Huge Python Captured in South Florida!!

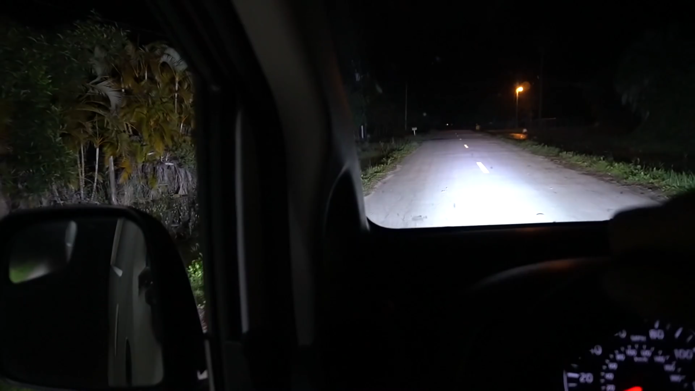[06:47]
palms hear the narrow mouth frogs calling our side light bars we
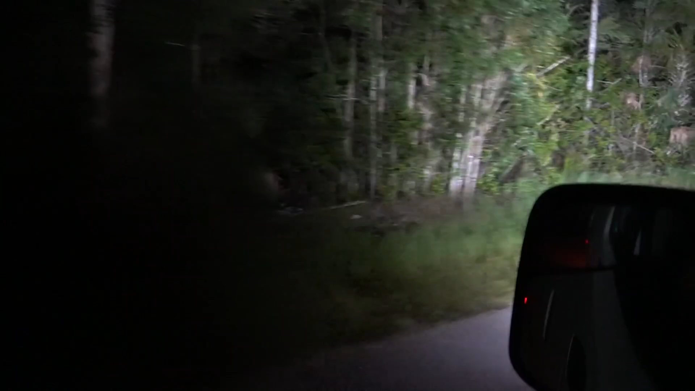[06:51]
lined up perfectly so they hit the canals all right ready side light bars like these are really good areas for pythons even though there's there's houses uh the exotic
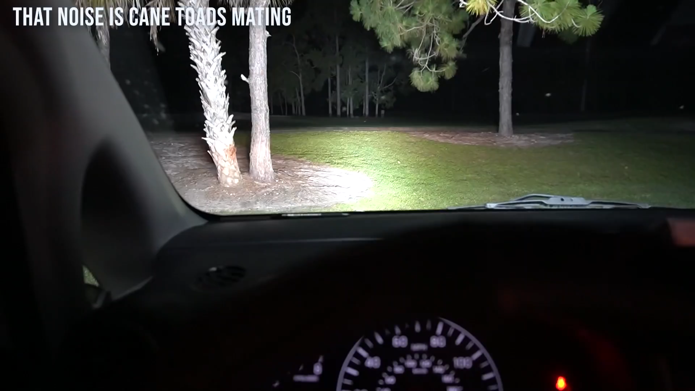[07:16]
you name it we catch it here there's a big board tell you want to go flip it to get in here let's go look at the cane toads look
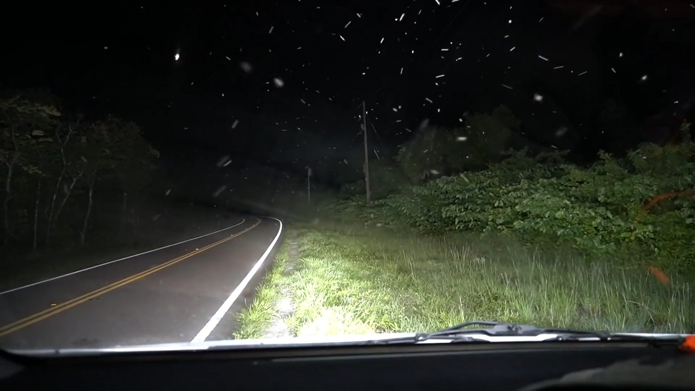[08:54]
these are all giant blood-sucking mosquitoes you get out of the car this time of the car this time of year and this is what happens that's not snow that's not rain that's real raw florida looky here